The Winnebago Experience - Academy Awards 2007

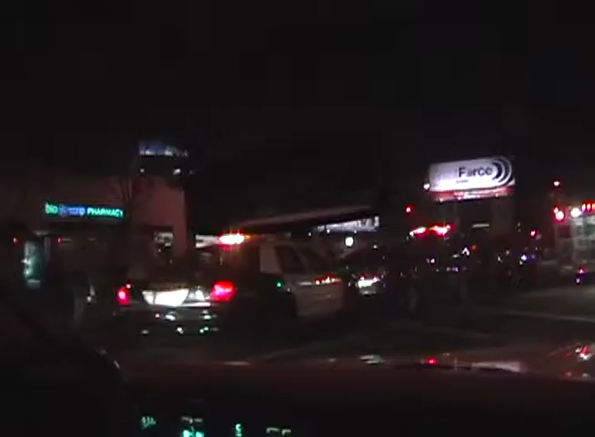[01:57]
We're gonna go over to the design center where the party should just be starting. This is Robertson. This is the hot street. Closed.
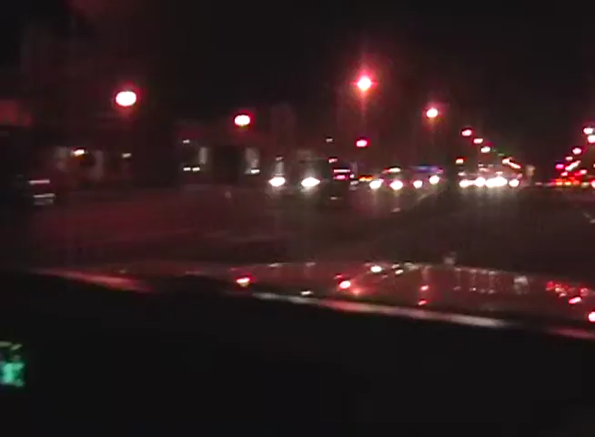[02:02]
Entirely shut down. Can't turn left anywhere on any of these streets. We're at the Pacific Design Center. This is probably Elton John's party.